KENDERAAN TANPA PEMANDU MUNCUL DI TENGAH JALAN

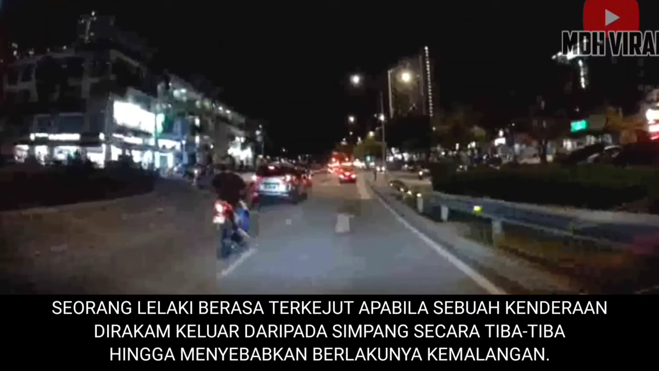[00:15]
Seorang lelaki berasa terkejut apabila sebuah kenderaan dirakam keluar daripada simpang secara tiba-tiba hingga menyebabkan berlakunya kemalangan. Menerusi rakaman dashcam dapat dilihat, sebuah kenderaan jenis Toyota bergerak sendiri tanpa pemandu hingga terlanggar sebuah kereta dan juga motosikal.